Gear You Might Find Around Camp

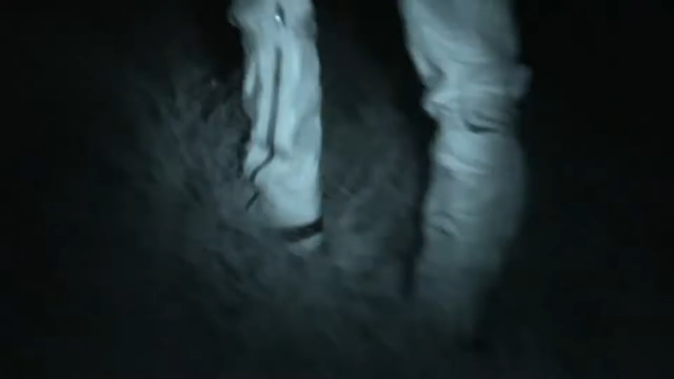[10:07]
you know how it is, the grass is wet and before you know it, you know, you're wet from the knees down.